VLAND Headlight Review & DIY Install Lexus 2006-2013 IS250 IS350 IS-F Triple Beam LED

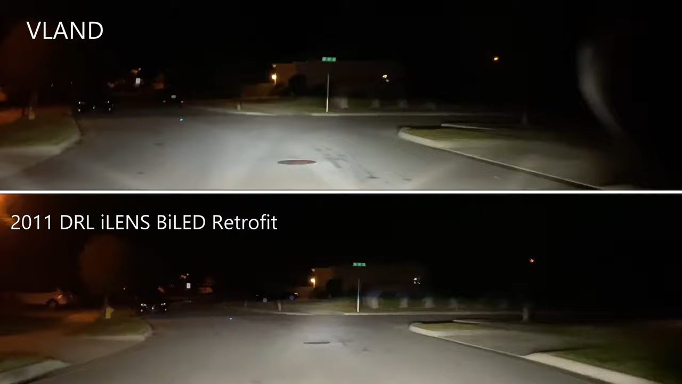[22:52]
concentrated kind of, you know, the hot spot right in the center. And then the width, as far as the width, you can't really tell on the camera, but in real life, you know, I think the eye lens retrofit is much better. The output on the VLANs, it's decent, but it's, you know, it's not HID equivalents on your IS.
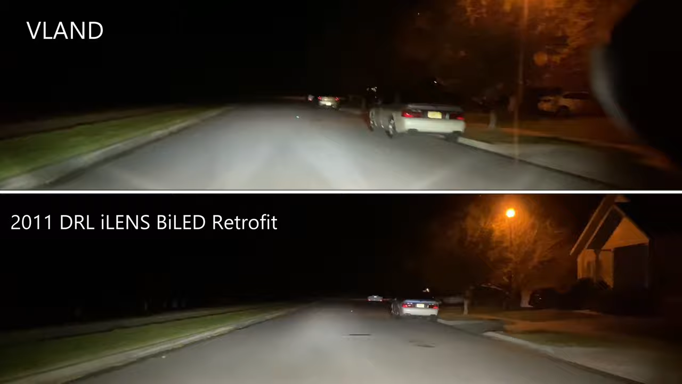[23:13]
It's going to be better than halogen, I could tell you that, but probably not better than your HIDs with brand new bulbs. If you guys saw the comparisons earlier,